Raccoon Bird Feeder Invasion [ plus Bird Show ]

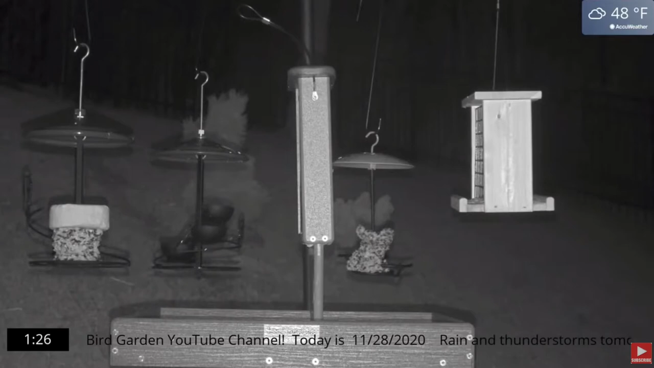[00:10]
is what happened one night at the bird feeding station. Look behind the fence there, right of center, and you'll see a glowing eye. Oh, there's the pair of eyes peeking through the fence at the prize. What on earth could this be? It's my old buddy, Rascal the Raccoon. Now, I'll tell you, raccoons are not welcome in the bird garden at the bird feeding station for a couple of reasons.
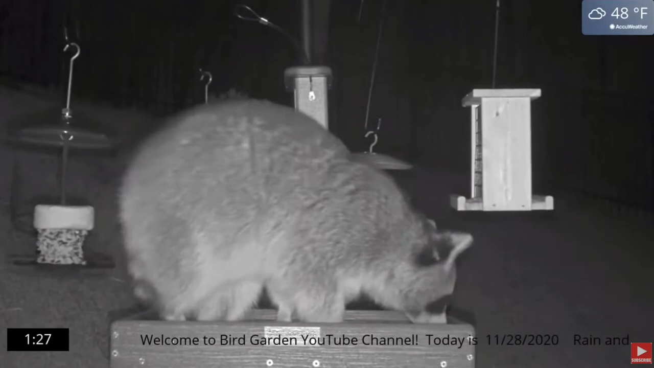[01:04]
Now, notice how the feeders are situated and watch how that changes just at the will of these furry little monsters. Yes, they're cute. They really are little bandits, got their mask on. But these guys just had their way with our bird feeding station.
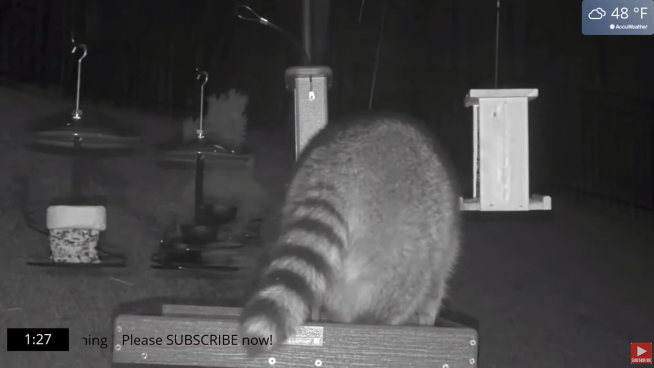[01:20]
And when I got up in the morning, I saw the carnage, which you'll see the mess they left the bird feeding station in. Look at that block there in the wooden cage feeder that Rascal's helping himself to right now. It's a full brand new block of dried mealworms and bird seed. Well, apparently birds aren't the only ones who are crazy about dried mealworms. Notice it's a full block. It's a brand new block.
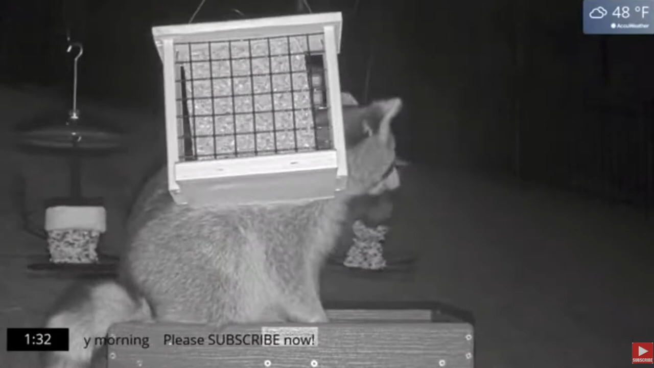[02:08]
It's just a all you can eat buffet. This guy thinks he's at the Golden Corral for raccoons. And he's not going to stop. He's going to keep going. If you notice the time there, it's 1:35 a.m. now. And then he leaves. Okay, thank you. Man, it could have been worse. Look at the mess he left in that feeding station. Oh, wait, he's back.
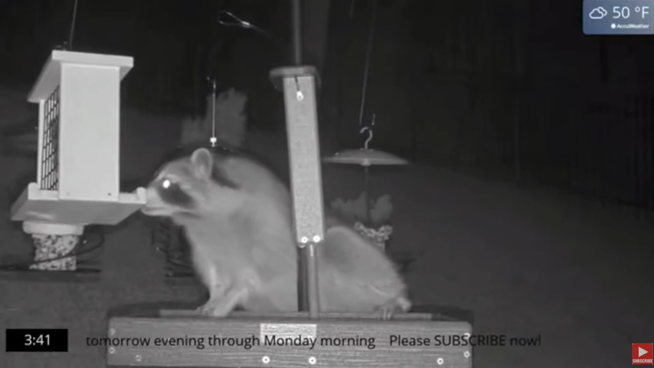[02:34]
Okay, so I don't know if something scared him off or he just remembered he was still hungry, but he came back.
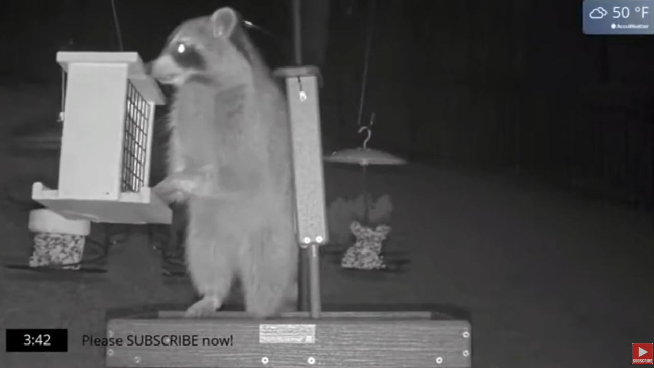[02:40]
Now he looks like Jerry Lee Lewis playing the piano.
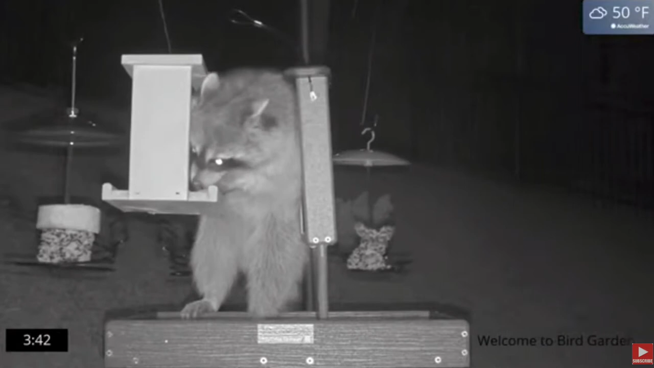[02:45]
Goodness gracious, great balls of fire. Look what I found here. What have we got?
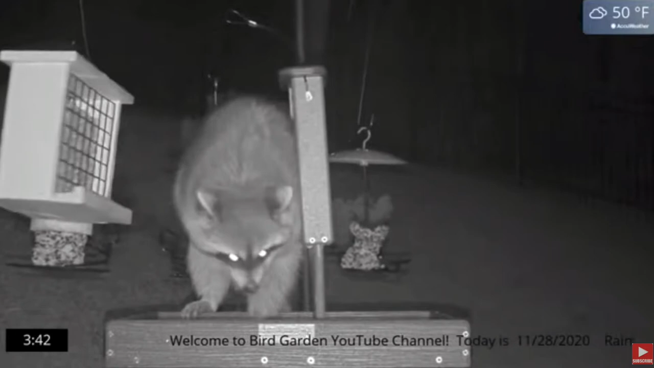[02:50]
Oh, no, look behind the fence. Did you see another set of eyes peering through? I did. And watching this video, I think there's at least three sets of eyes in the dark.
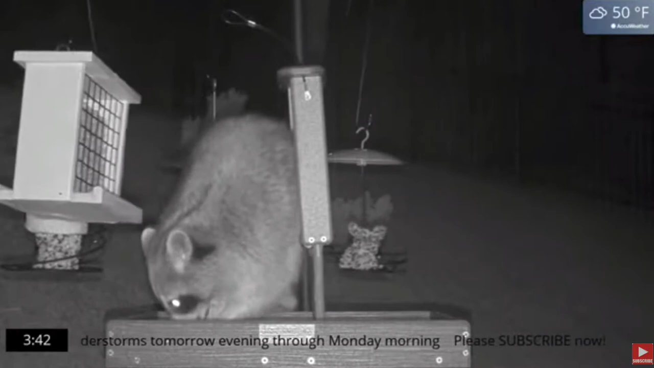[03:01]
That security camera that we're using to film with is operating on infrared power. That's why the eyes are glowing. I think there were three sets of eyes this night. It's 3:42 now if you're keeping an eye on the clock. So we started around 1 a.m. Now we're a couple hours into this thing. There's an eyeball, pair of eyes behind the fence, but only two, at least two at a time. I didn't see three at one time in the video.
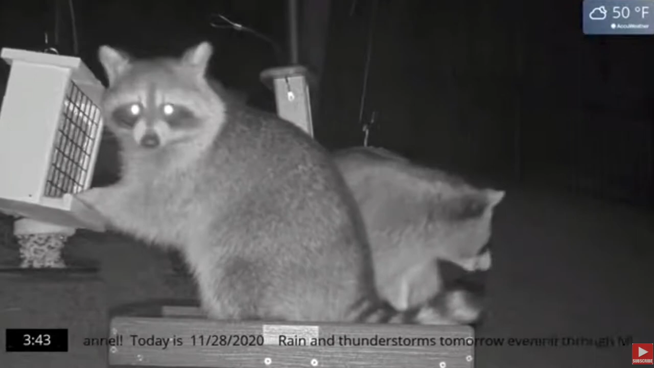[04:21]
Two raccoons, Rascal and Buddy, the raccoons, just having a ball. Hey, look what we're doing. Look at this. And I don't know, maybe they're eating other people's bird food also because these guys obviously haven't missed a meal in a while. They're fluffy, fluffy raccoons. But anyway, up there in the upper right-hand corner where it says 50 degrees Fahrenheit, I'll put a link to another video of why it's important to me to keep this seed around for the birds.
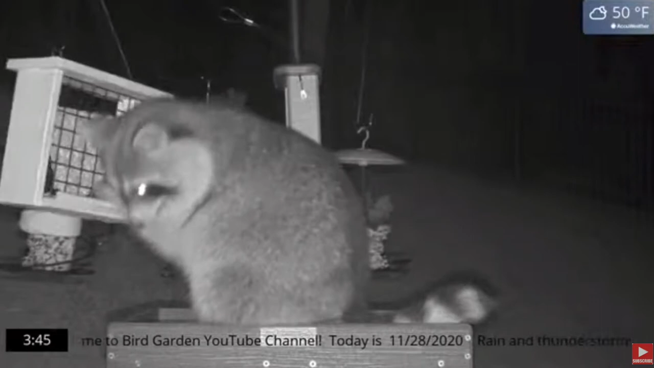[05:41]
You can see that brand new block of food's already about a third smaller than it started when they got here about 1 o'clock. It's 3:45. And in just a moment or two here, I'm going to go back in to fast motion. We're going to speed this up. Keep your eye on the clock and understand that these guys didn't come by to say hello. They were on a mission, and they fulfilled their mission.
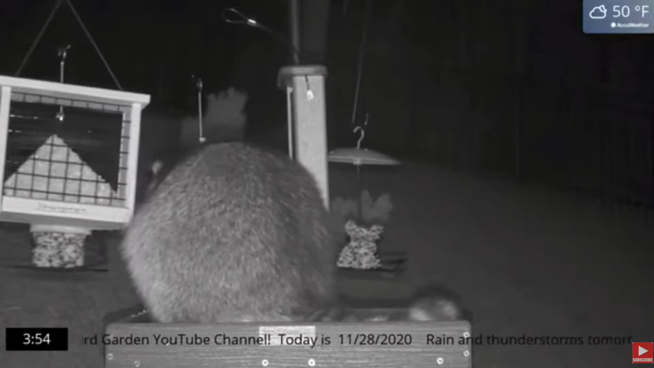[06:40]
Okay, they're in fast motion. It's 3:54. He's out of there, but not for long. And then you can see the block is reduced to about half that block of food. He's just checking the platform feeder, making sure he hasn't missed anything in the platform feeder that he might like.
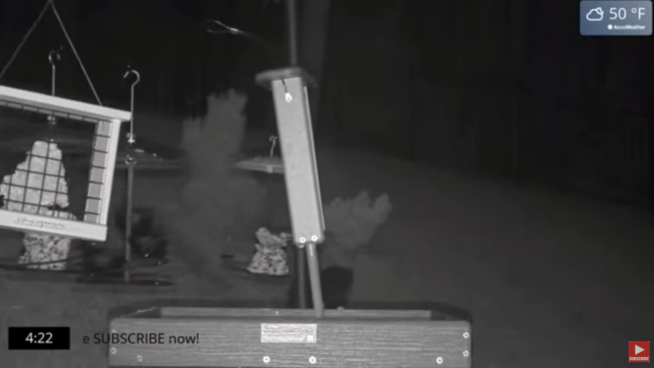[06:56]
He's not eating the suet.
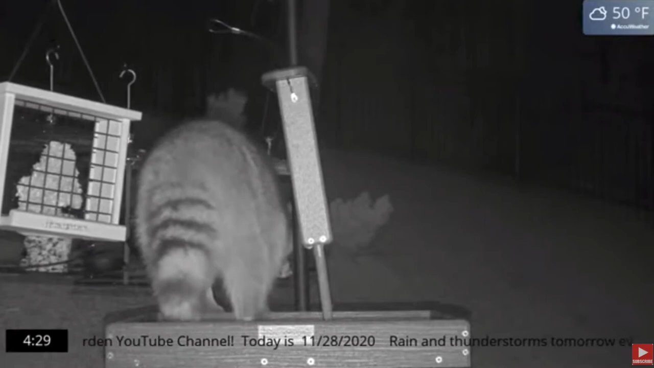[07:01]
Until I said he's not eating the suet, and now he can't eat the suet neatly. He's got to push the suet feeder all around.
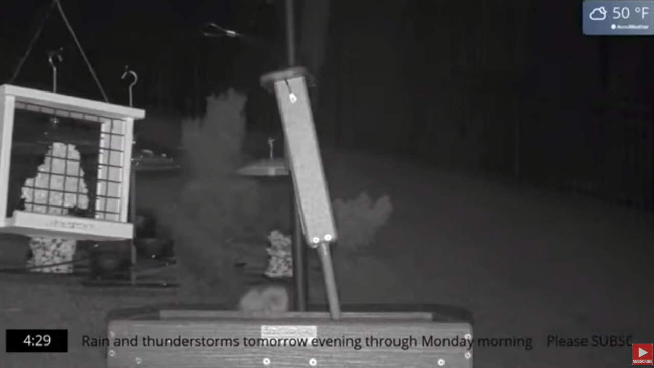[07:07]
It's really getting on my nerves there with this bad etiquette, this bad raccoon etiquette.
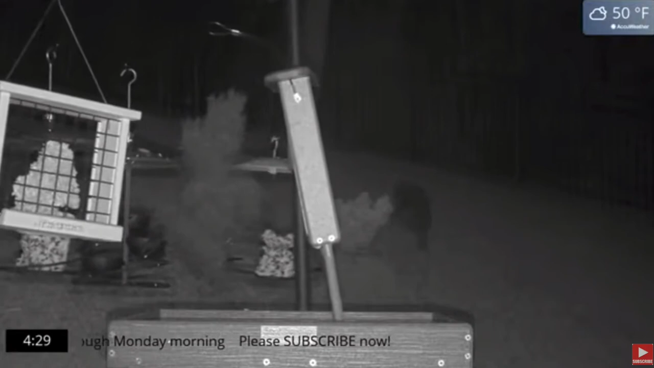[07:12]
Now, I wonder, can he get through the fence?
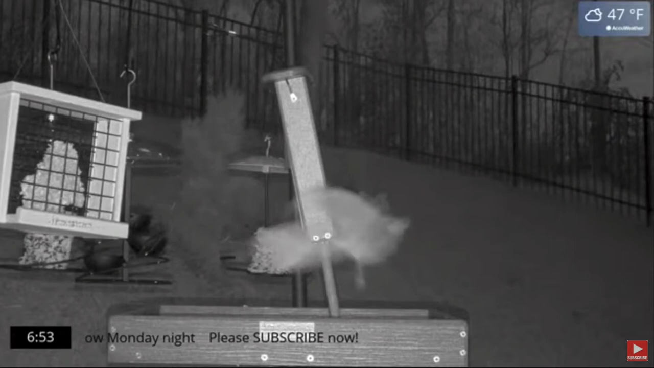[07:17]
I guess he did. He got back through the fence. It's 6:53 now, and the first birds are arriving.
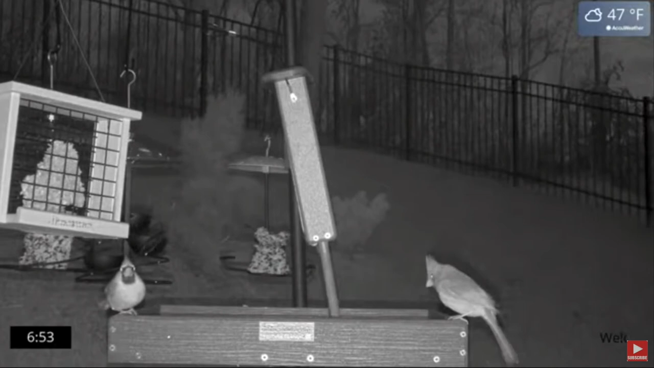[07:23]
These are a pair of cardinals, and they're just looking at each other wondering, like, man, what happened here last night? We left after supper last night. This place was in order, well-stocked.